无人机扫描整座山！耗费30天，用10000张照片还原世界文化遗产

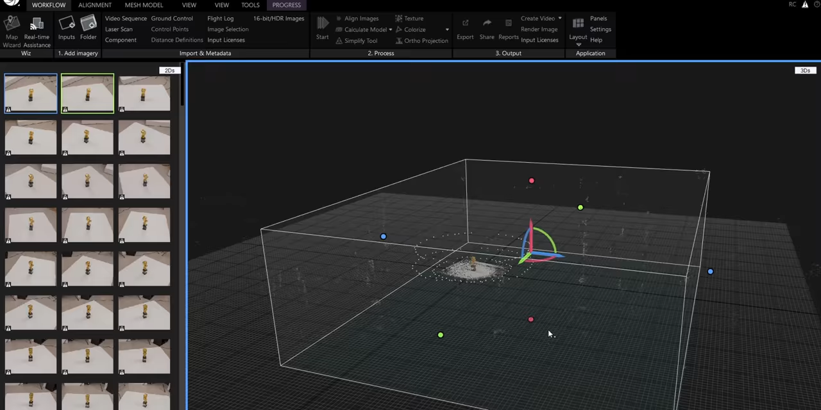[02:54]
下一步我们需要在点云图里面使用这个灰色的立方体来选中需要重建的区域矫正每一个面接着再依次点击Normal Detail还有Texture算出发现还有贴图然后
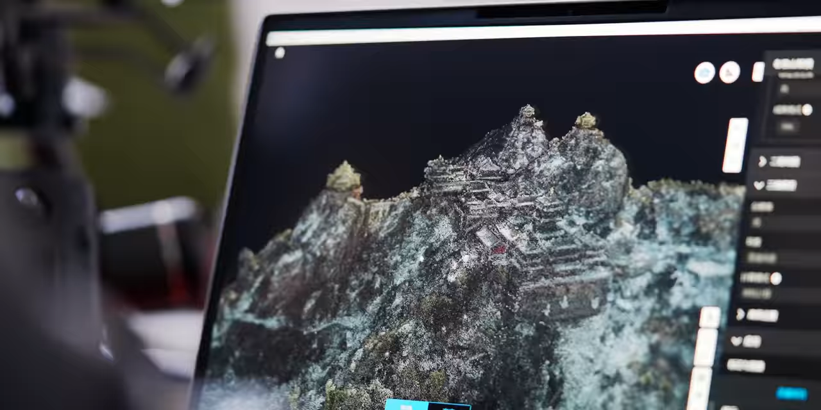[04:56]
建模一整片建筑群本质上和建模一个小物件和我们刚才说的一样
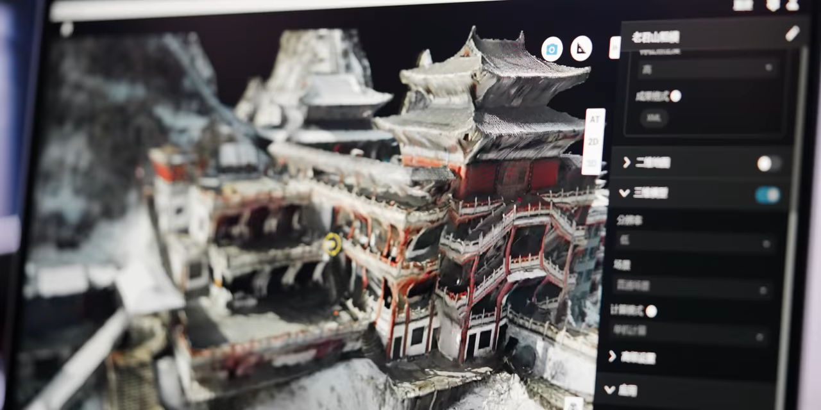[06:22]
是不是还挺美的但是想要把这么美的景色给建模再放进电脑首先我们还是需要获得这个建筑群的粗膜这样
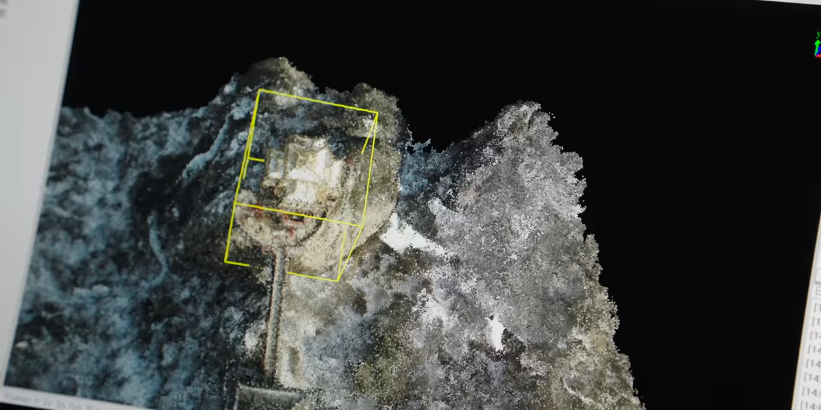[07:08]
那这里的诀窍是把场景拆